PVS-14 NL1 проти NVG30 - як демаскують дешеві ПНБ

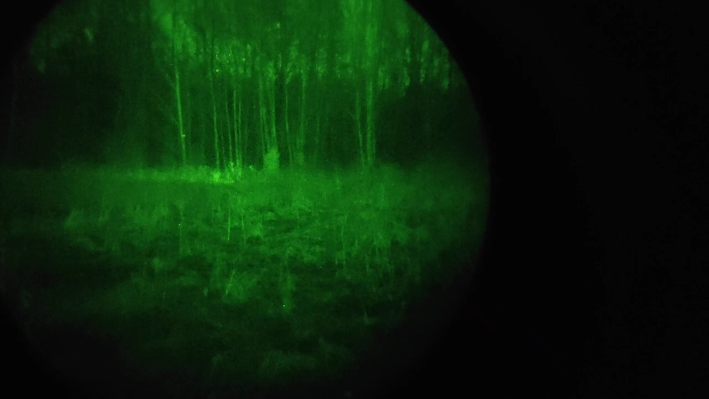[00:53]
В ПВС немає підсвітки, вона якщо і є, то її можна в повній темноті в підвалі включити. І вона... О, отак ось його видно. Все, виключай, помахай рукою. Він десь метрів тридцять, ну отак ми його бачимо.
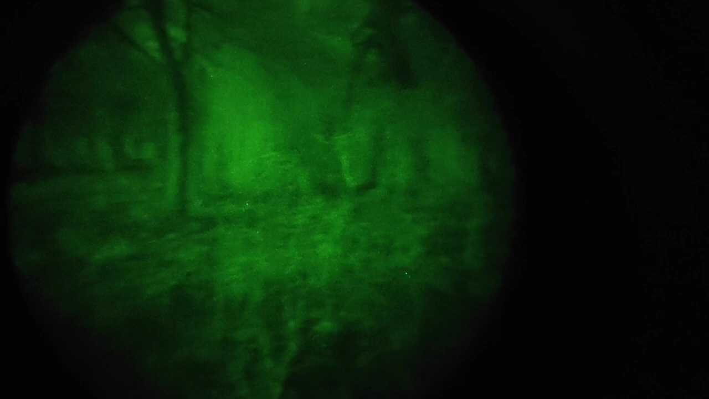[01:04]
ПВС-14 працює без підсвітки.
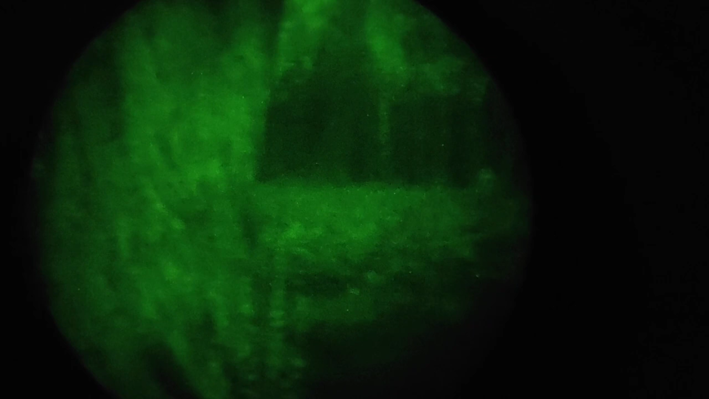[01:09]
На завишках світла від Зорь. ПВС-14 працює. Дякую.